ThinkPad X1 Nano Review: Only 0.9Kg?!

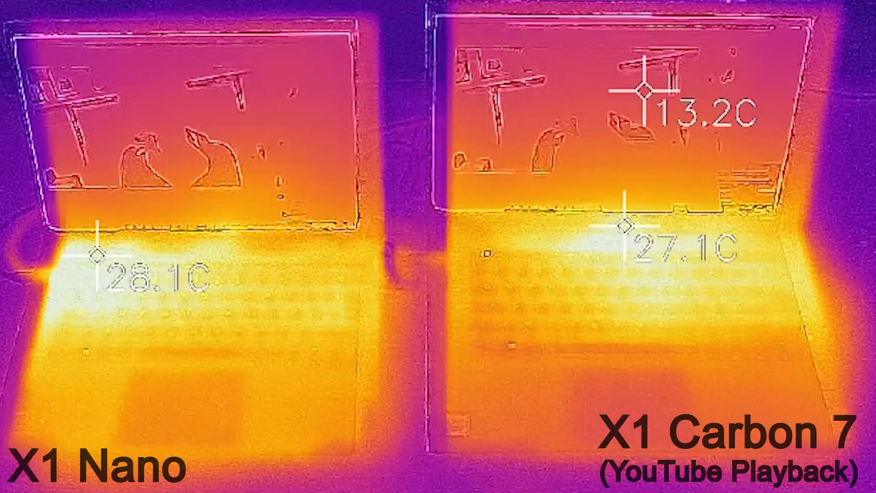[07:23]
It runs a little bit hotter than the X1 Carbon when we're doing similar workload. You can probably see some screenshots of stuff online.
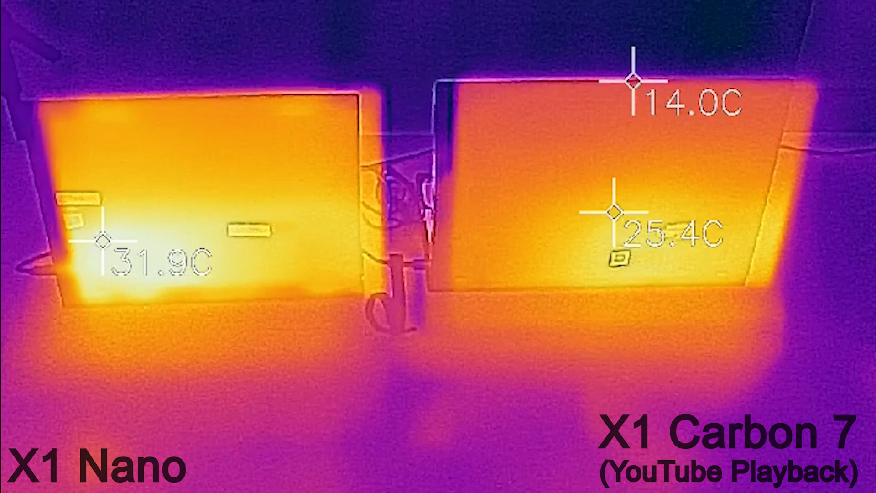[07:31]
We haven't tried throttling it. You can really find that on the notebook checks. They've got some good temperature stuff on there. So where should you get this laptop?